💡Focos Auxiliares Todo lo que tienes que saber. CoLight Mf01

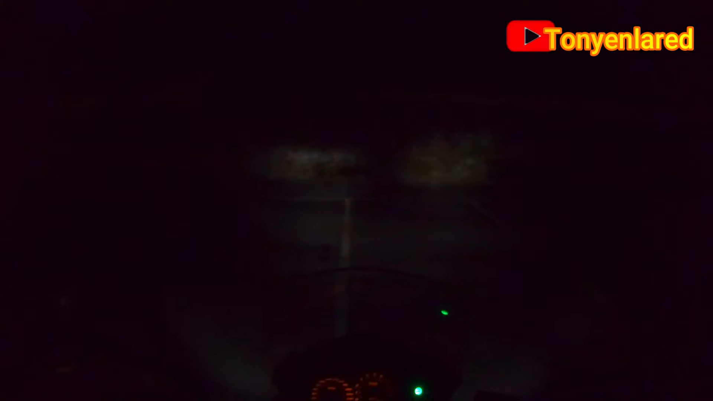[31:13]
Tampoco es que alumbre mucho. Bien. He colocado los focos auxiliares y no les he tocado tal y como les he puesto. Vamos a ver a dónde alumbran.
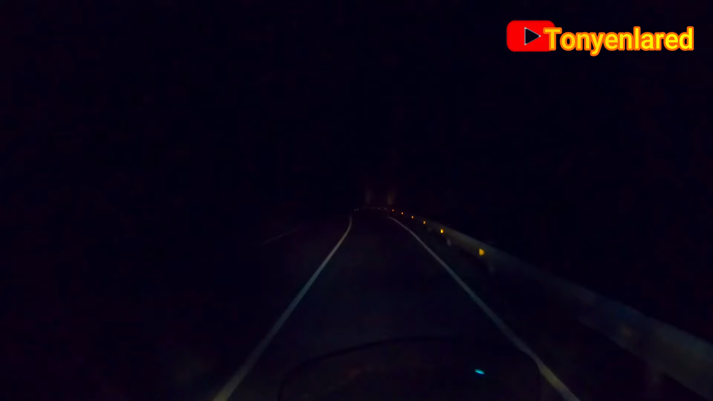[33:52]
Bien, la amarilla, porque además que tengo una bombilla LED en las cortas para que queden chulas. Es cierto que esta moto no la uso de noche, pero bueno, ya estáis viendo, tengo que ir en largas porque en cortas no alumbra nada. He tenido que regular un poco más los focos porque me he dado cuenta cuando iba andando que me rebotaba la luz en las señales, con lo cual las había dejado un poco altas. Ahora creo que está bien. Atentos, aún no viendo nada con la GoPro, voy a encender los focos auxiliares en blanco. ¡Buah! ¡Cuidado! ¿Esto qué es?